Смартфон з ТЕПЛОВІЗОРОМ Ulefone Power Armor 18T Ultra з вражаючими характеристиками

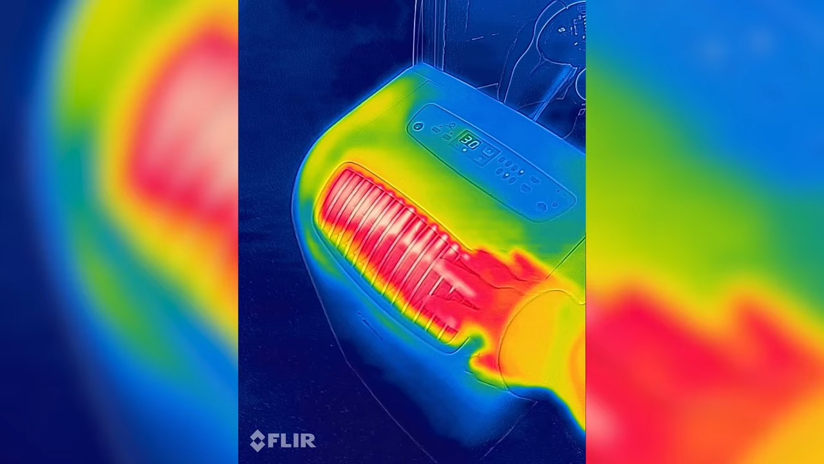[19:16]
Ось ми, в нас обігрівач, ми бачимо розподілене тепла,
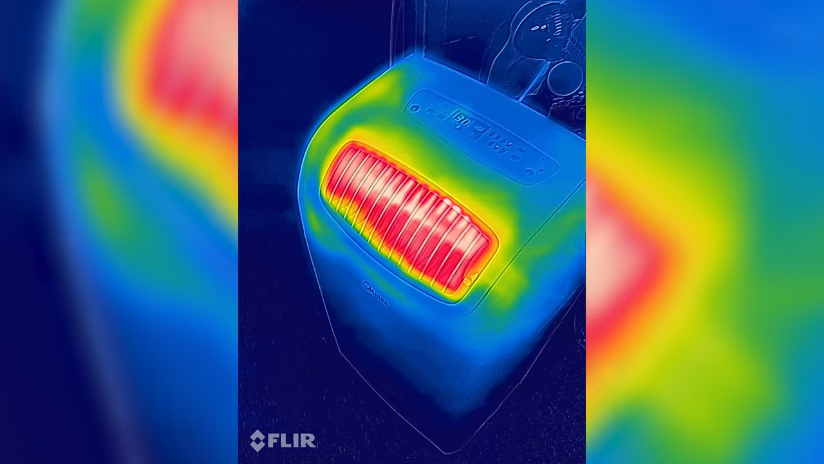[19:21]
далі тут ми бачимо, що ми можемо знайти,
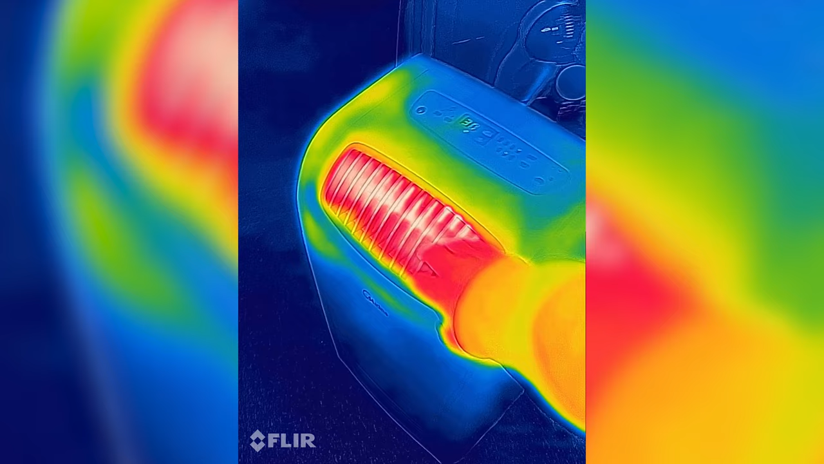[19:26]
де в нас витік тепла, це в нас стіна з деяким утіплювачем.
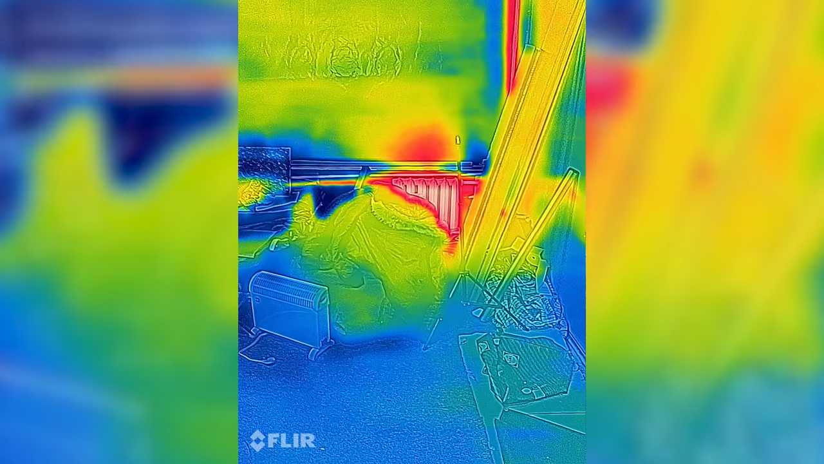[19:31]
І тут ми бачимо, що є деякі в нас моменти,
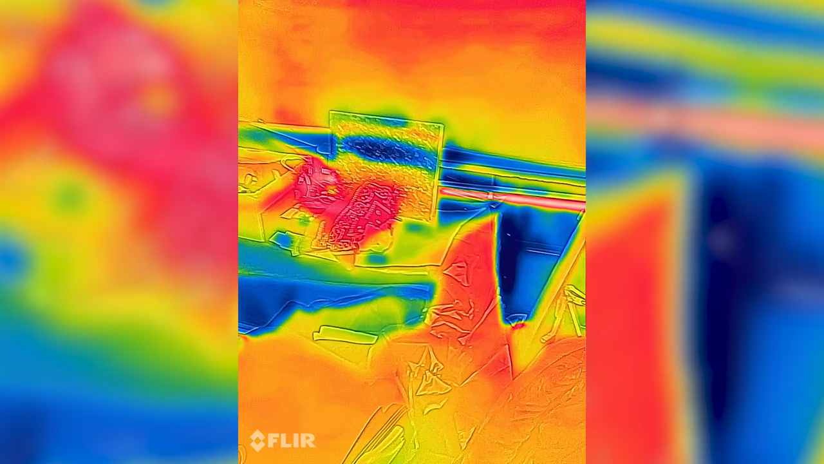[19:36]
тут до трьох градусів тепла, ми маємо тут витік тепла на вуличі.
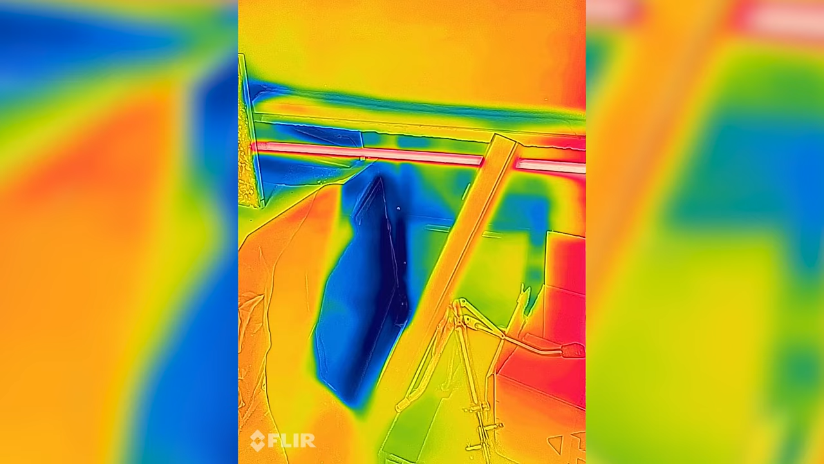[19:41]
І тут теж саме, ось, будь ласка.
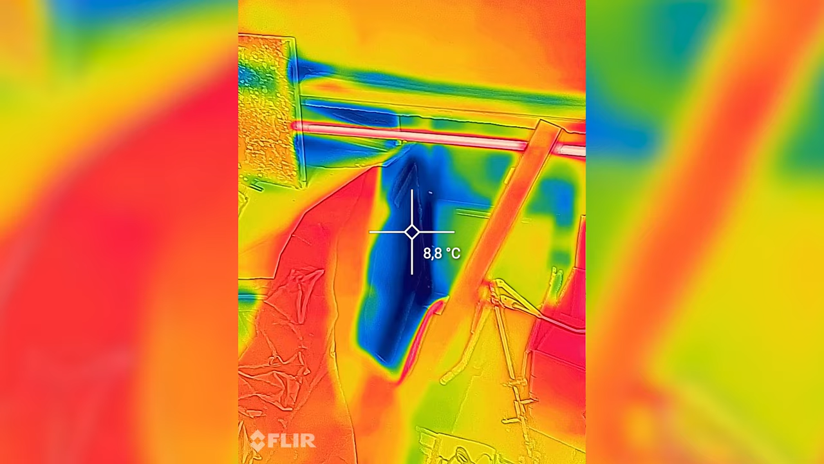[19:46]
On screen: spot 8.8°C
Цей FLIR підходить для, наприклад, для монтажників,
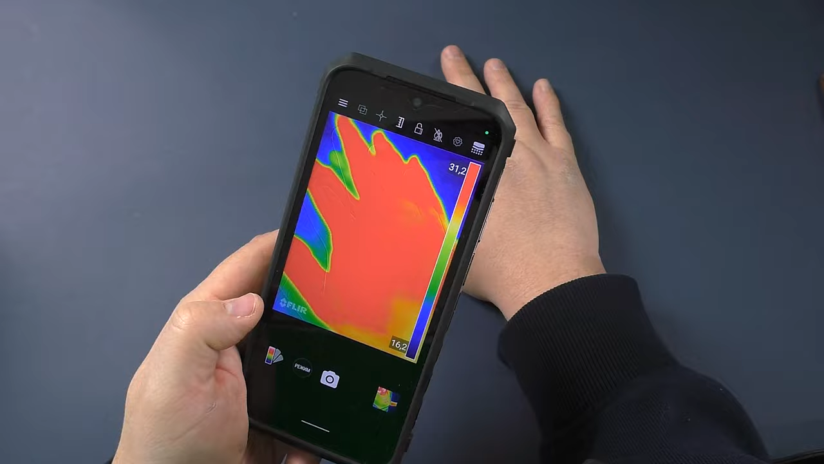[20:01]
тепловізійні, ми можемо вмикнути в нас ось такий показник температури.
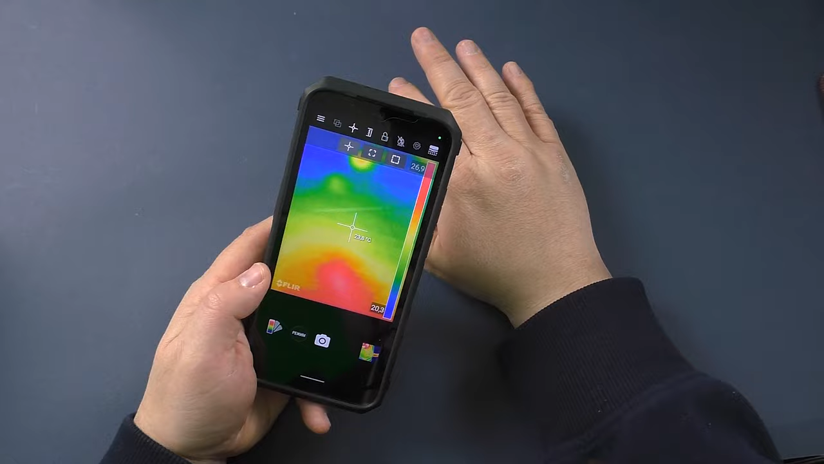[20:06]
Зараз в мене долоня, скільки там,
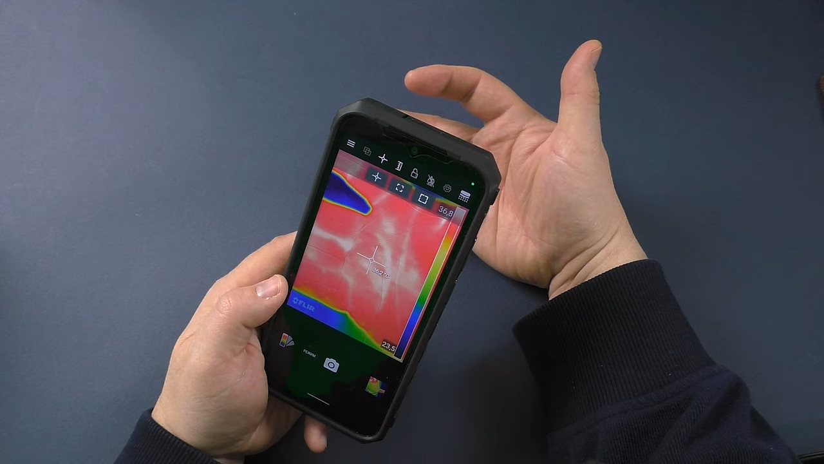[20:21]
Зазвичай, це трохи нижче 36,6, якщо ви здорова людина.
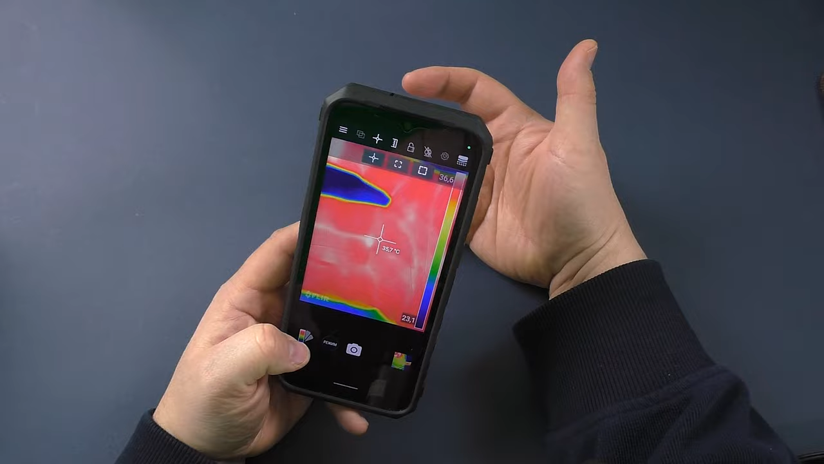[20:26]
Є різноманітні варіанти цього, скажімо так,
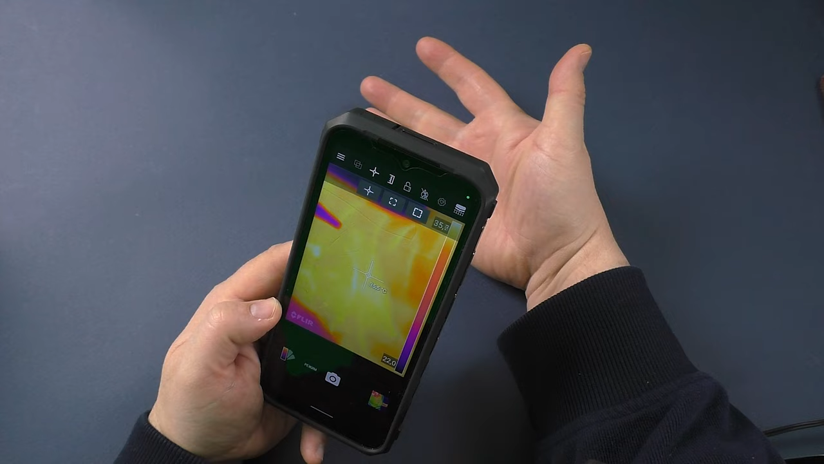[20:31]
тепловізійного моменту, того, як воно буде відображати.